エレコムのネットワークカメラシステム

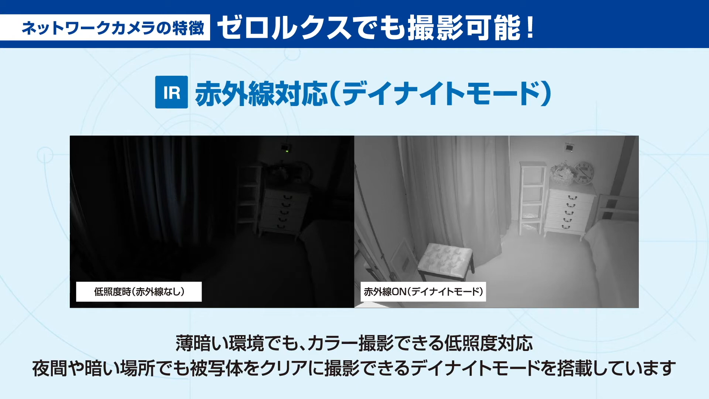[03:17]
電動ズーム電動可変焦点レンズ搭載でリモートでズームできます